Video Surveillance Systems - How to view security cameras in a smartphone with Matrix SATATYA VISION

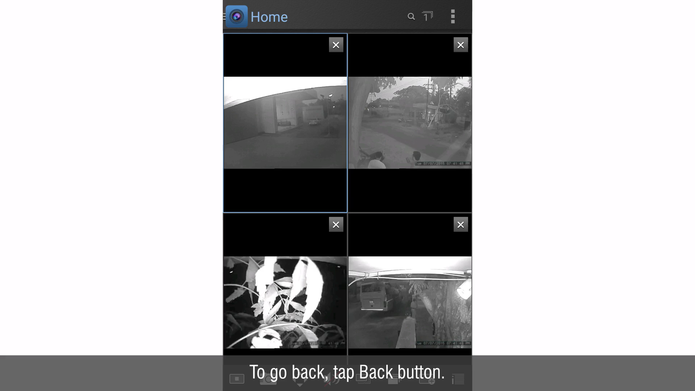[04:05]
Now we will see different options for the camera.
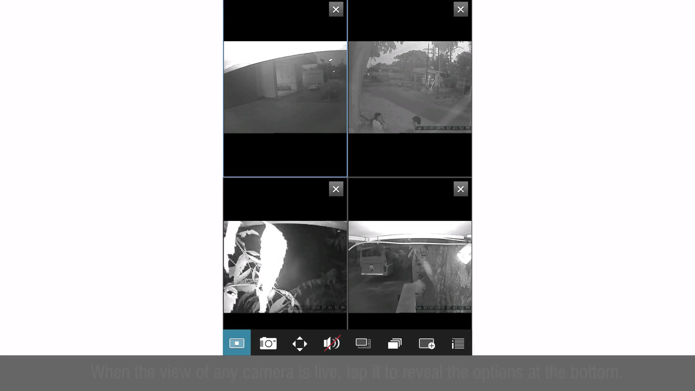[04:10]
When the view of any camera is live tap it to reveal the options at the bottom. To keep the camera added but stop its live view for a while tap stop video button. The live view will stop.
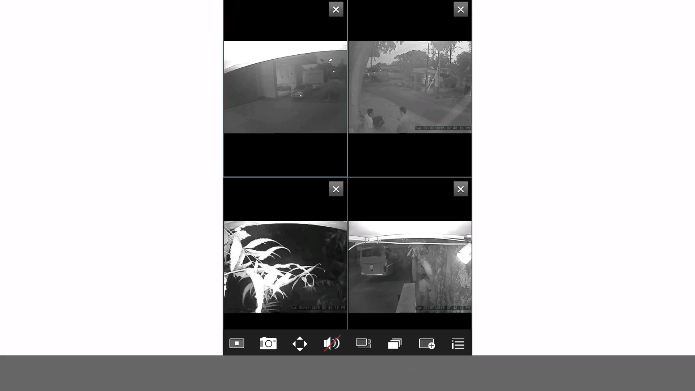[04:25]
To take the snapshot of the camera at an instant tap camera button.
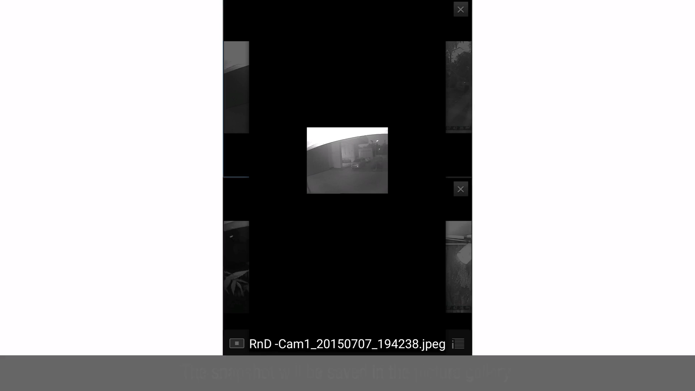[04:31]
The snapshot will be saved in the picture gallery. To listen to the audio during live streaming tap speaker button. The audio will start.
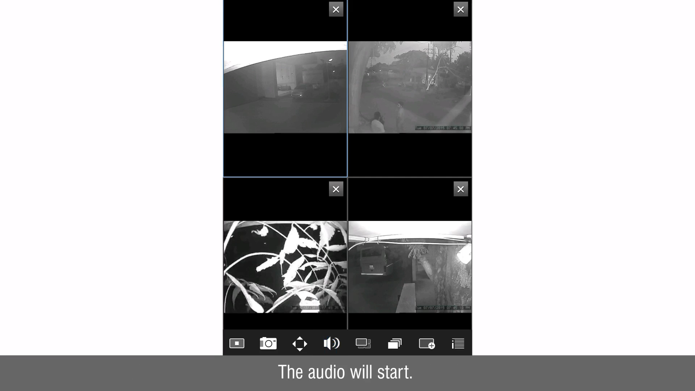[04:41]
To switch between different streams of the camera tap changed stream. Depending on the speed of the network with which the mobile is connected the streams can be switched.
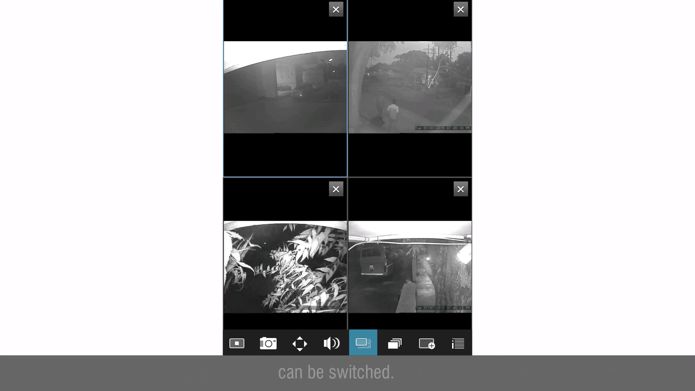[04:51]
It is recommended to view the cameras on mobile in substream. So select the stream here as live which is set as substream.
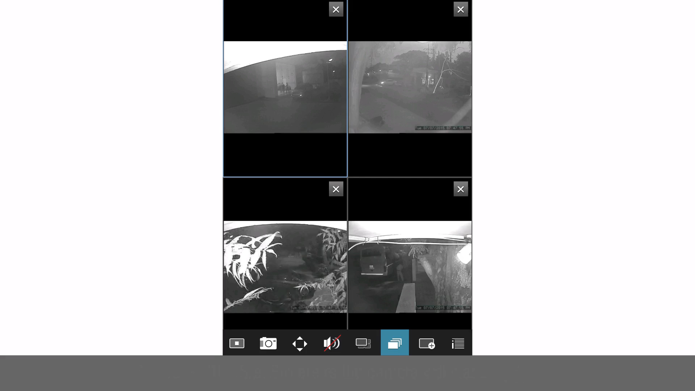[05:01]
The substream of the camera will start. Let's understand how to select the substream for the camera.
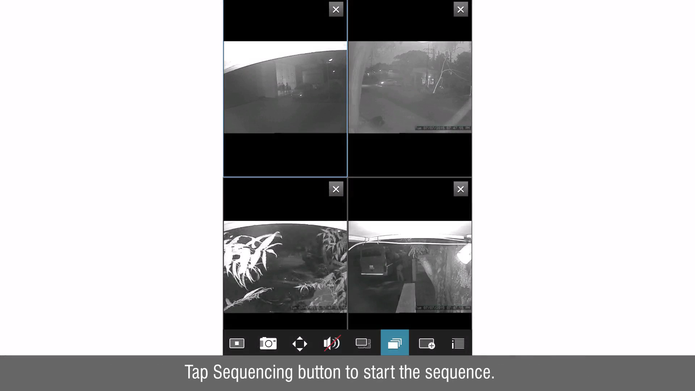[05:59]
Tap sequencing button to start the sequence. To resume tap the sequencing button again. To add the camera in any desired view. Tap add in view. Select the view and tap add.
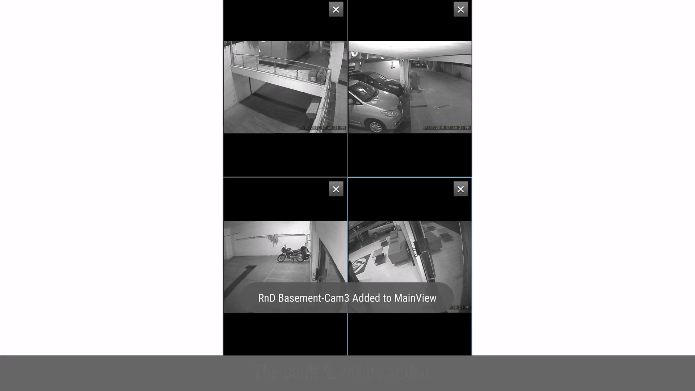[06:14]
The camera will be added. Tap last option to fetch the details of the camera.